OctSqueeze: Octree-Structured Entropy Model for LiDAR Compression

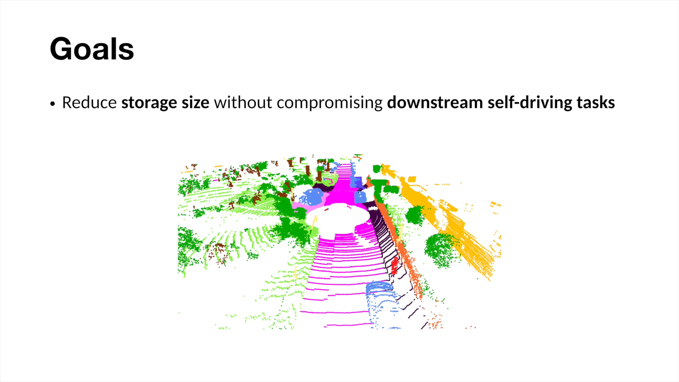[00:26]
It is thus necessary to develop efficient compression methods for 3D LiDAR point clouds. Key challenges for compression are the sparsity of the points and the non-uniform density. As shown in this picture, areas close to the car are denser than the edges, which are very sparse.
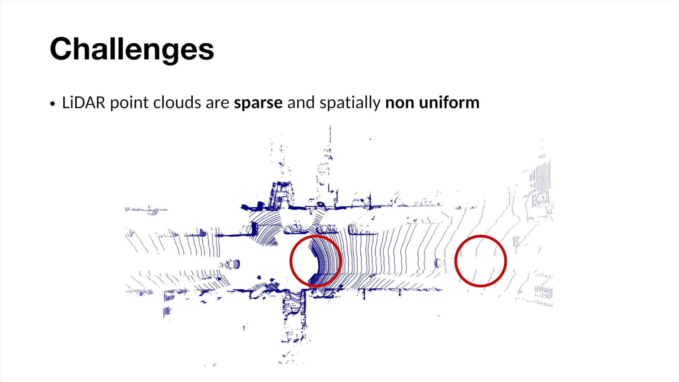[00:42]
Prior work in point cloud compression includes tree-based methods, voxel convolution methods, and methods which compress image projections.
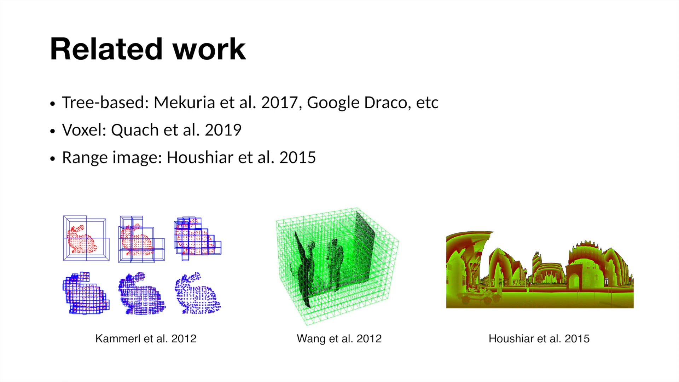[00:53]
Tree-based methods adapt best to sparsity while keeping 3D structure in mind, so we propose to enhance tree-based point cloud compression using a deep entropy model.
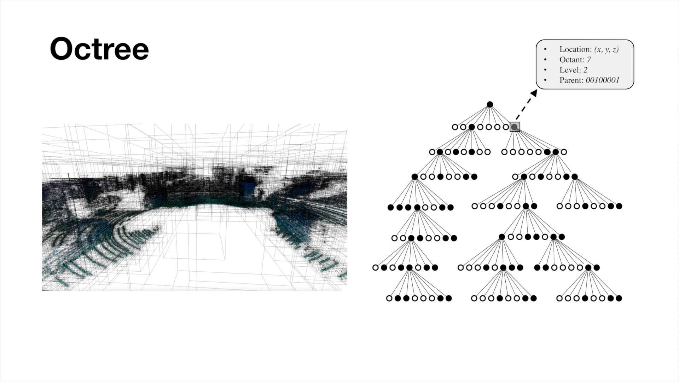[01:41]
As we serialize the octree, we can collect contextual information about each node. All of this information is available during decoding. Next, we perform entropy coding to further compress this byte stream.
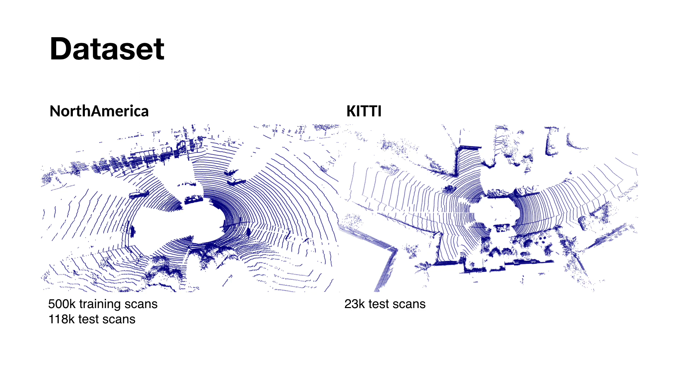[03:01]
a new dataset of urban and highway environments in North America, and the public self-driving dataset Kitty. We quantitatively measure reconstruction quality using point-to-plane PSNR,
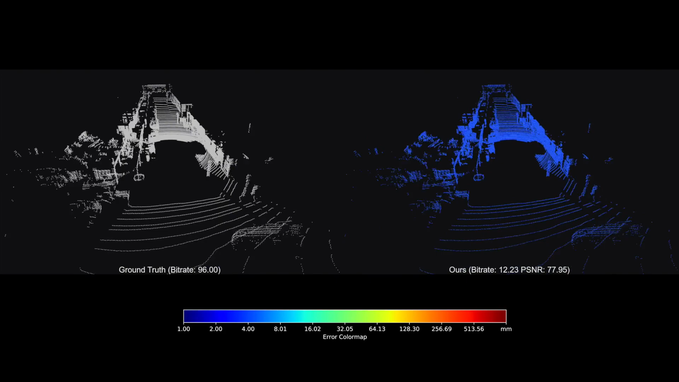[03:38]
From this side-by-side comparison, we see that point-clouds compressed using our method retain high perceptual similarity to the original point-clouds,
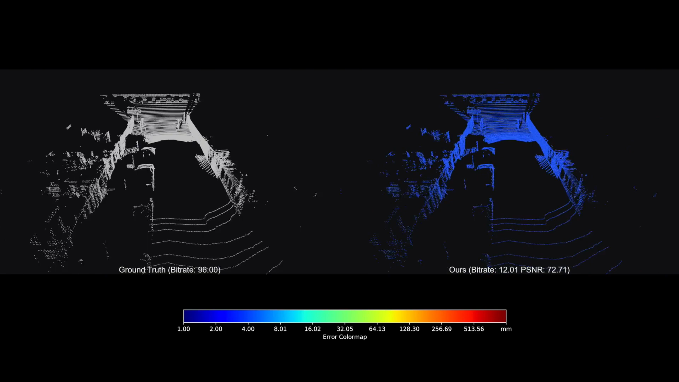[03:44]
while requiring much fewer bits of storage.
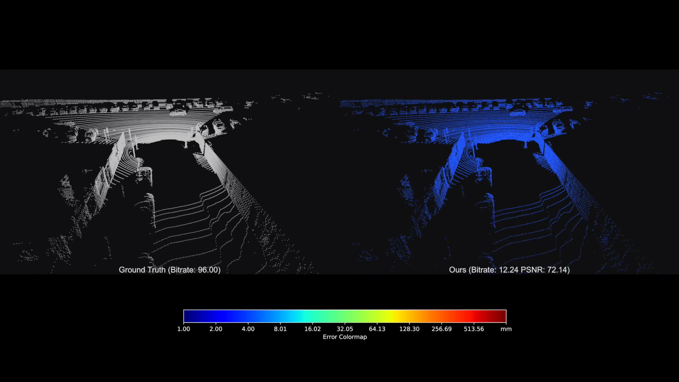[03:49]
Moreover, we can control compression rates by simply tuning the maximum depth of the octree.
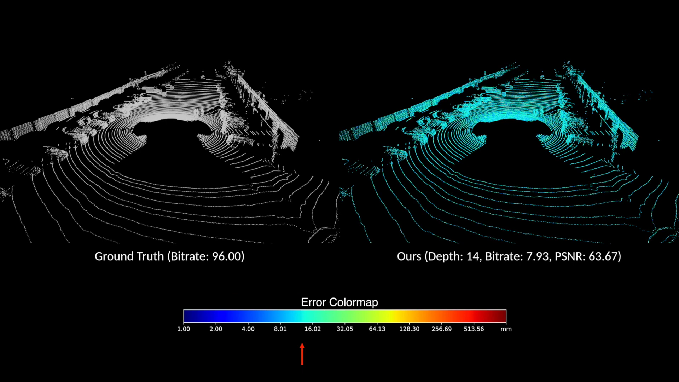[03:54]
A smaller depth yields lower bitrates at the cost of waiter distortion.